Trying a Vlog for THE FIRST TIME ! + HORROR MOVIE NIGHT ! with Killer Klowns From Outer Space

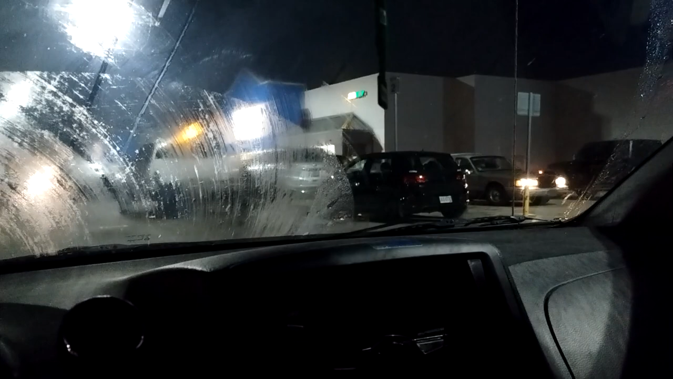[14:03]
Alright just dropped him off and now I'm gonna go ahead and head back home I feel like it's been like three days now trying to get this video together this whole vlog whatever I'm trying to do I should probably clean that before I drive